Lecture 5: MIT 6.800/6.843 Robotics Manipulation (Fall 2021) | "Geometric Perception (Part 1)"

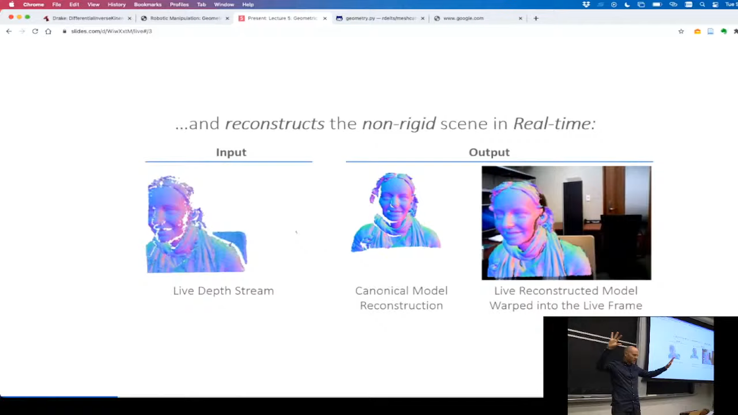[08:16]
This is sort of the indoor equivalent of the SLAM,
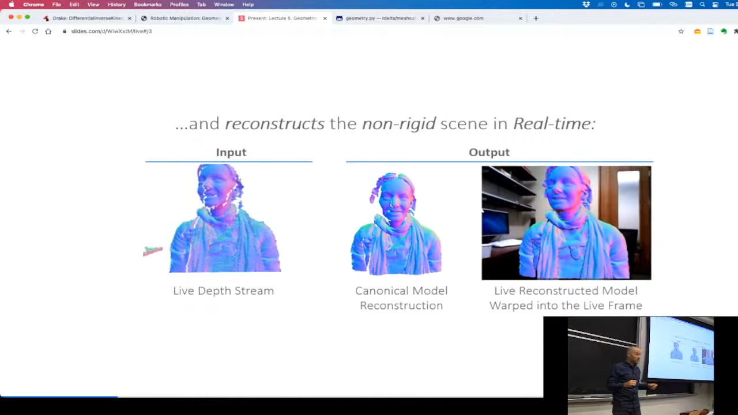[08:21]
if you know, the simultaneous localization and mapping. This one is called dynamic fusion.
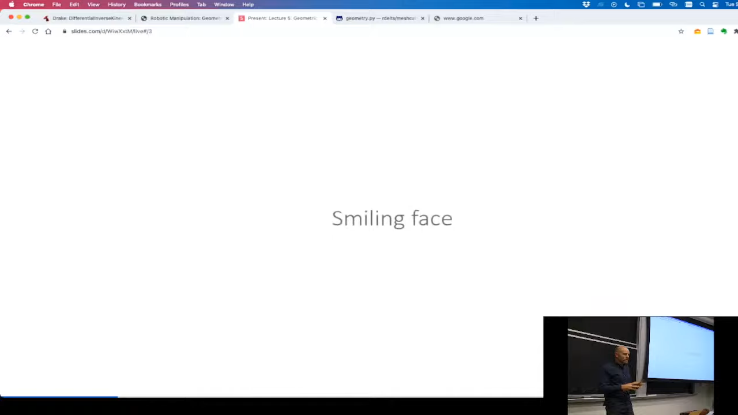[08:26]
It's in particular, you know, tracking objects that can change their shape or change their pose relative.
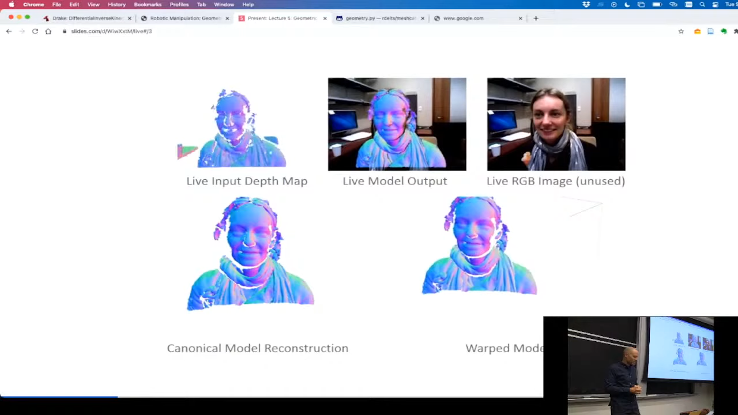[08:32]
Okay, but it's just absolutely stunning that a handful of years ago, people started being able to build this sort of quality reconstruction of a 3D world from a camera that you can fit in your pocket.
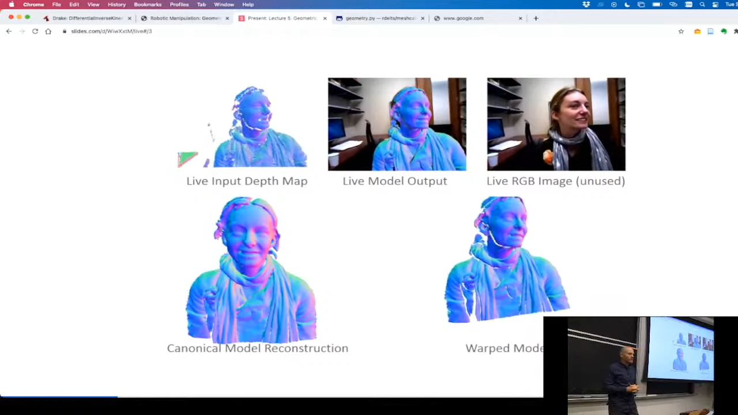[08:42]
In fact, I've got one in my pocket right here. Yeah, look at that.
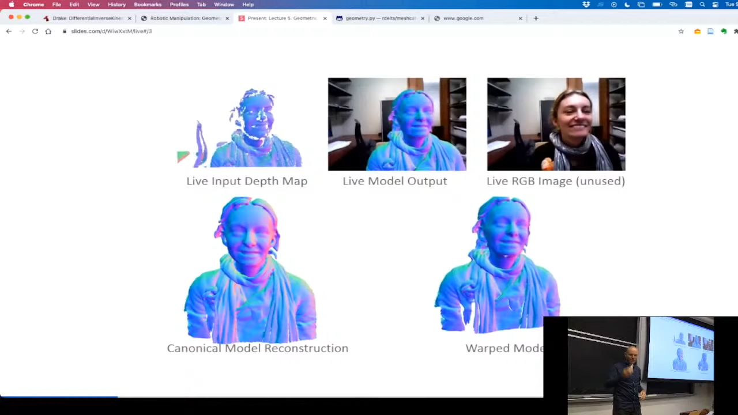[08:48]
These kind of cameras, right? I don't always have them in my pocket, but...
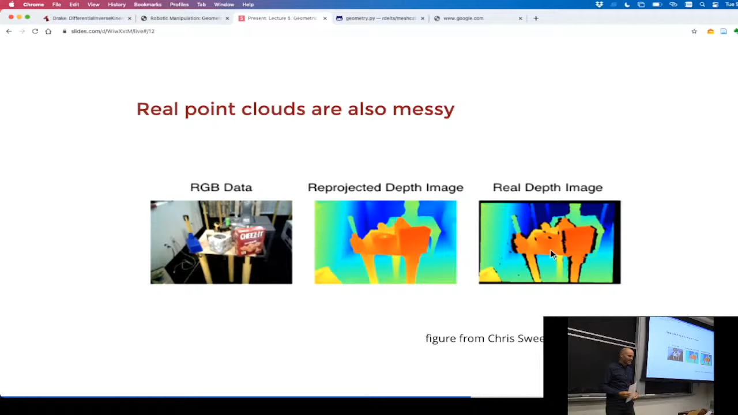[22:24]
and they wanted to build these beautiful 3D maps of indoor homes, right? And the problem is people have windows and people have mirrors, so they had a very clever, I'll actually talk about it later, but they have a very clever trick for figuring out how to work with mirrors and windows. Okay, so this is
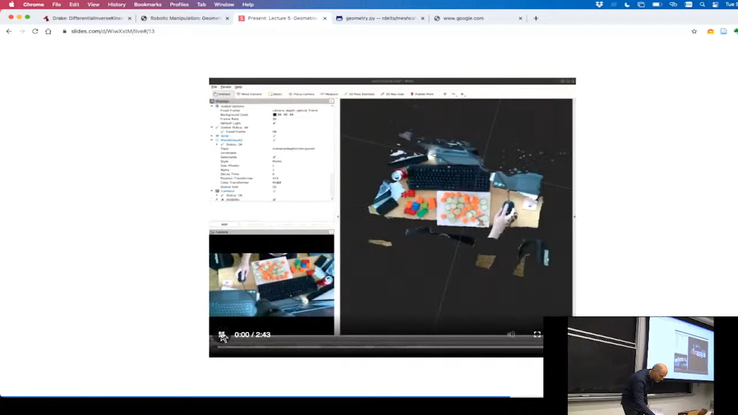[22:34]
just an example, another example of, this is the D415,
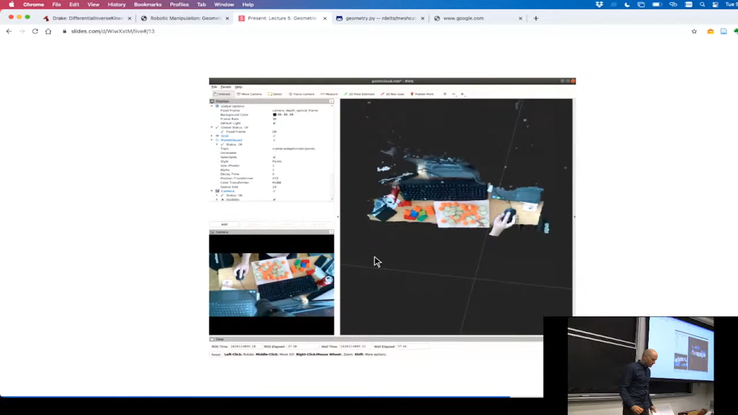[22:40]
where Cooney is looking at some Legos and vegetables and random stuff on his table, okay? But if you scroll around the 3D, the same way I scrolled around the mustard bottle, he's got the camera above, the camera's not moving.
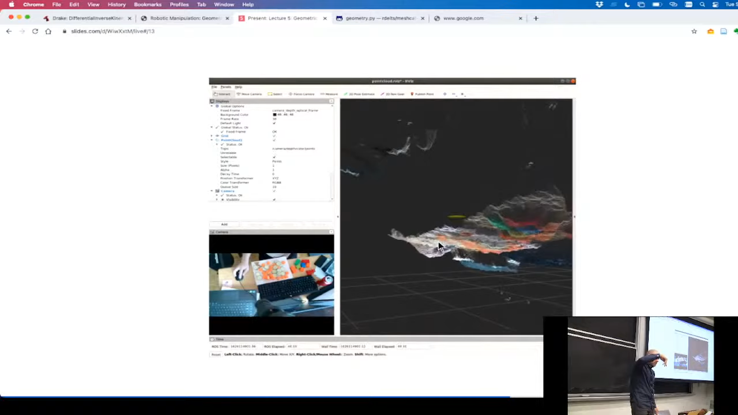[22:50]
This is just looking at the point cloud that's coming out from different angles. I would say there's one word that everybody always uses when they talk about the point clouds out of D415.
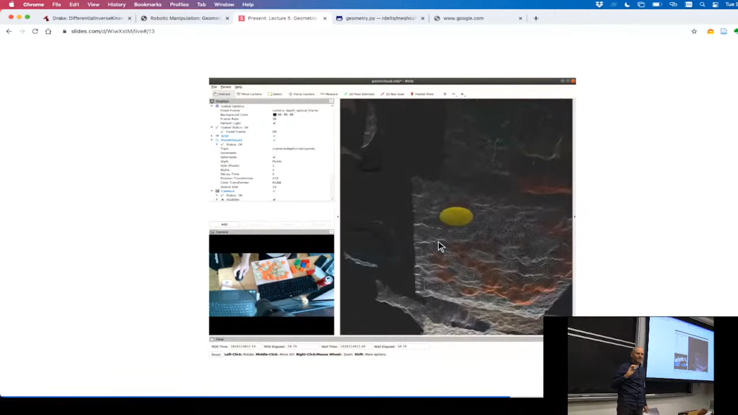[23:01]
Lumpy. Everybody says lumpy.
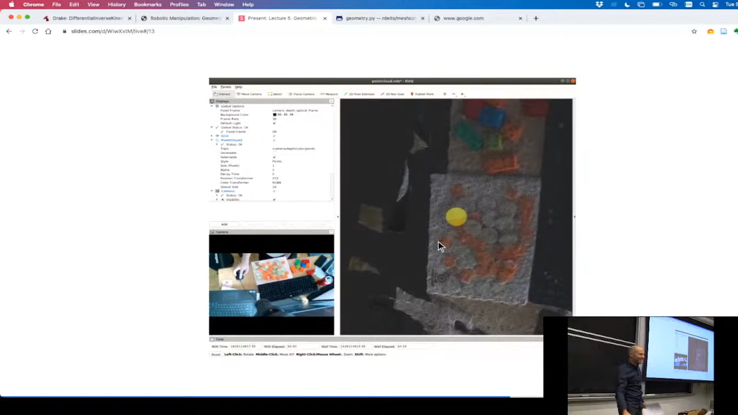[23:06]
It's like, it doesn't seem like a word that would come to everybody, but I've heard a lot of people say, yeah, those are lumpy point clouds.
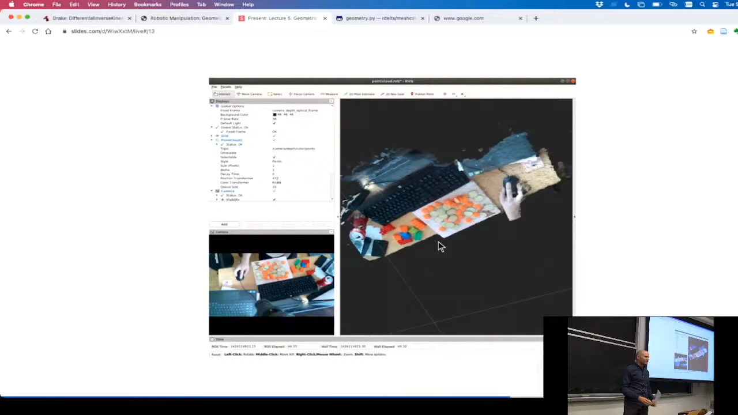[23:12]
And it just has this characteristic ripple, okay? And if your carrots or whatever are like, you know, about the same size as your lumps, things get pretty dicey.